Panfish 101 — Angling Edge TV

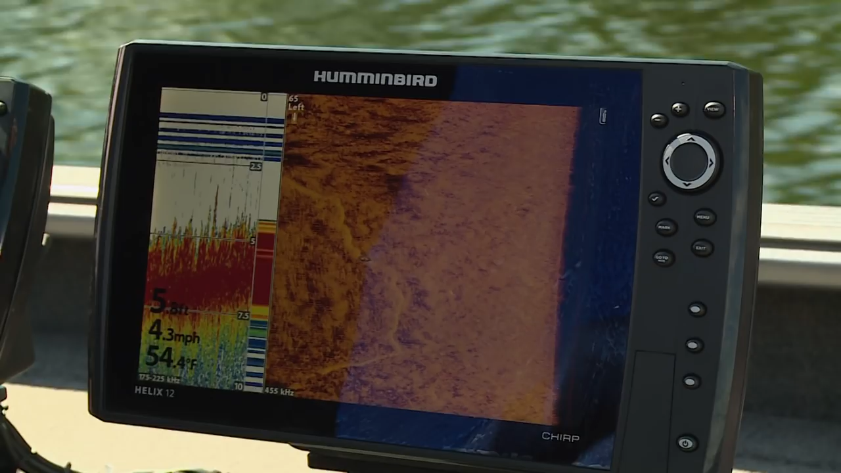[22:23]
On screen: water 54.4°F, speed 4.3 mph
You can see wood and you can, of course, find cover. And a tip to get some of the best detail out of your side imaging is to set your chart speed on the side imaging to roughly the speed that you're going.
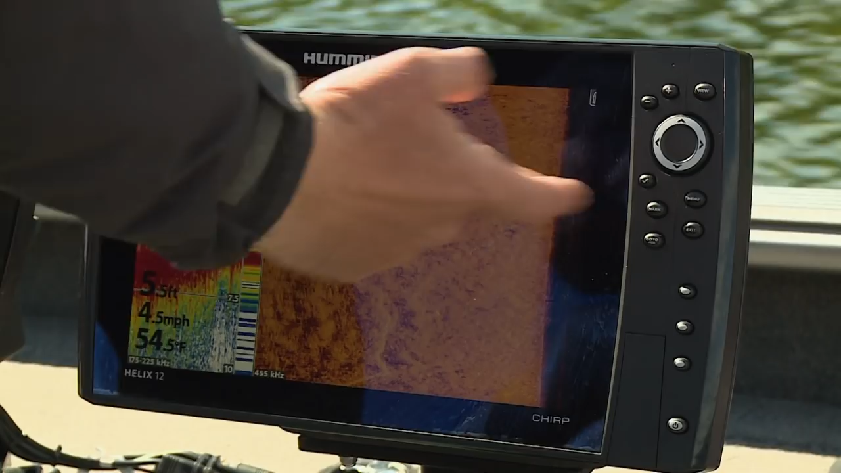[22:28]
On screen: speed 4.5 mph
So you can see here, if I scroll down to my chart speed, I've got it at four.
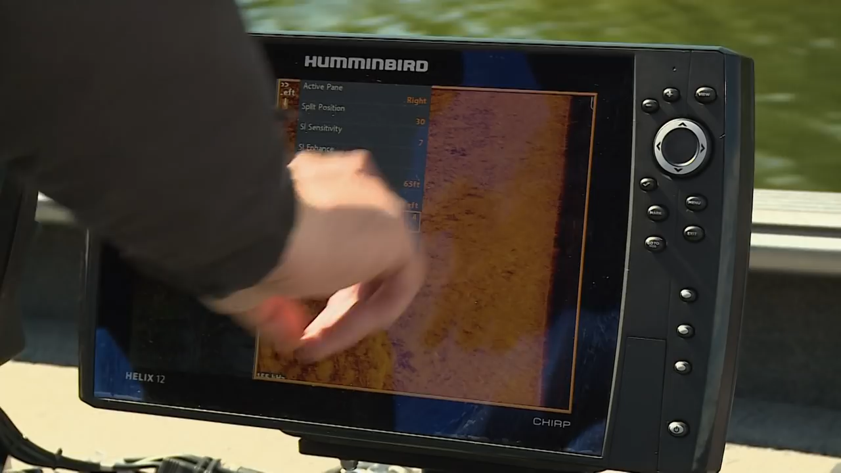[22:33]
And notice I'm going a little over four miles an hour. That's going to give me the best picture I can get when I'm looking with side imaging.